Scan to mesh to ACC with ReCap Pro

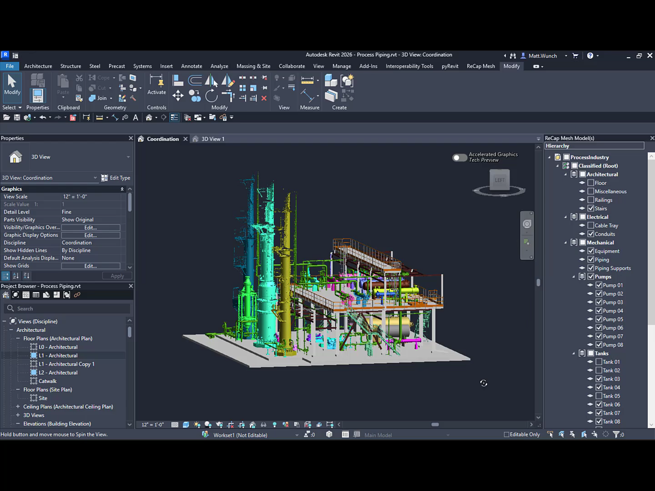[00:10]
And this is where the new scan-to-mesh capabilities in ReCap can help cut down the time it takes to go from existing conditions to a new design.
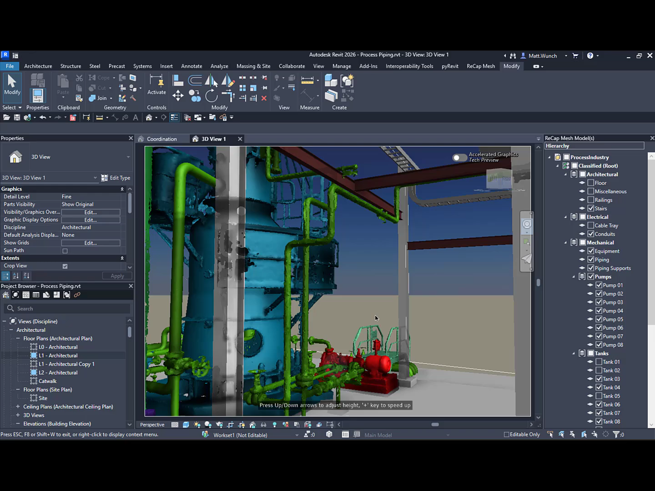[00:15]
Let's take a look.
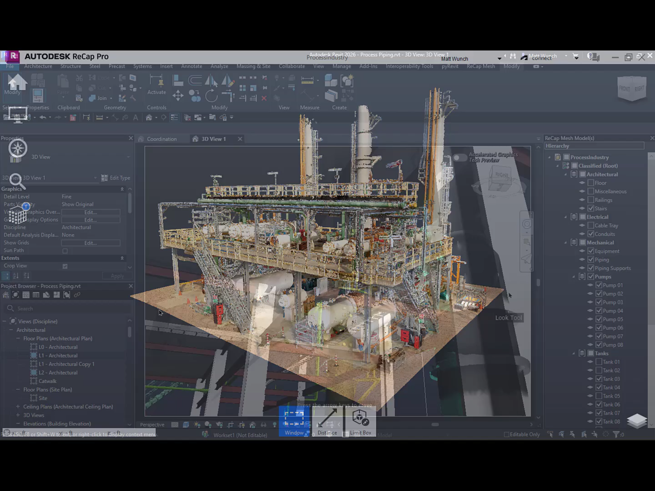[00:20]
Here in ReCap, I have a point cloud of an existing process piping plant.
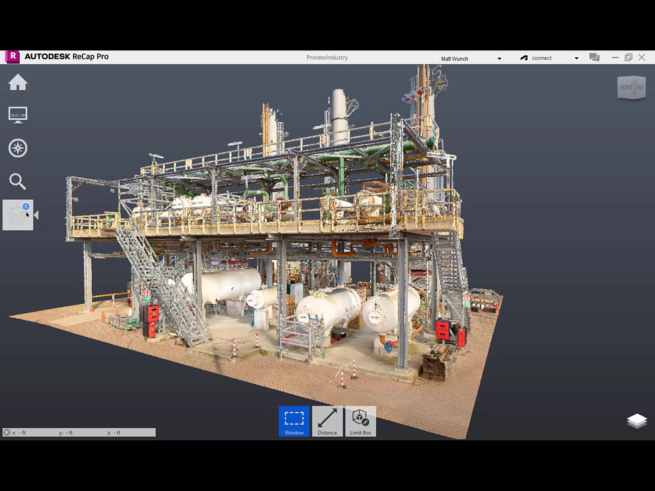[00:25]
I used the local scan-to-mesh processing and created a segmented mesh which
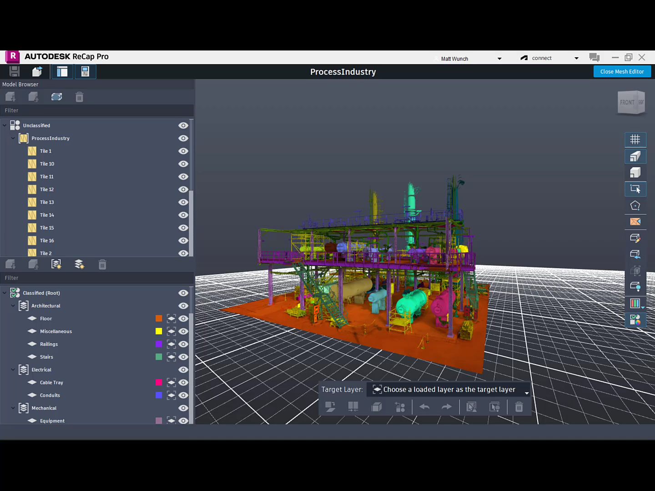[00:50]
Over in Revit, I can use the mesh as a guide to model critical elements for my project. In this case, the floors, some structural elements, cable trays, and railings.
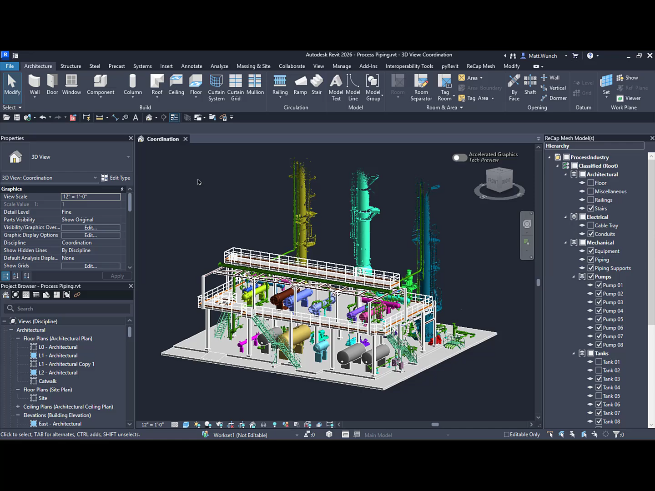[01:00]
The rest of the mesh is used for contextual purposes. So I can see where the existing pipes are, for example, as I design for the installation of new tanks. If the scope of the design changes, I can quickly add the mesh objects to the Revit model and use them as is for design purposes,
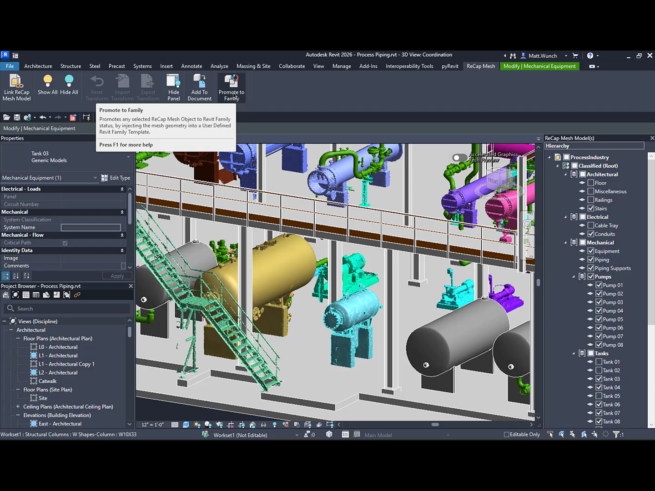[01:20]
adding them as a Revit family with connectors until a more refined design takes shape.
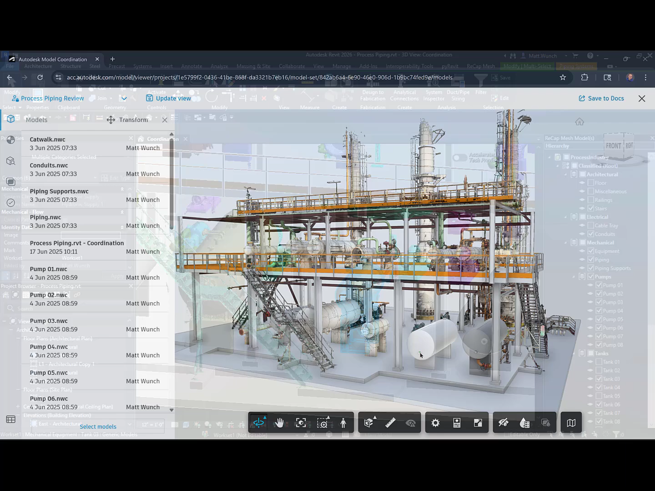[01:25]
In the Autodesk Construction Cloud, I can bring everything together for clash detection and coordination and even
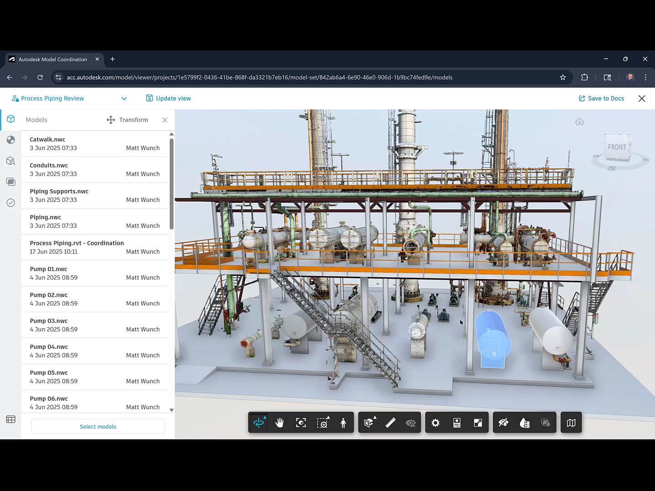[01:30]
share the model coordination files for non-BIM Collaborate Pro users. ReCap's scan-to-mesh capabilities unlocks better and faster workflows for renovation projects with Revit and the Autodesk Construction Cloud.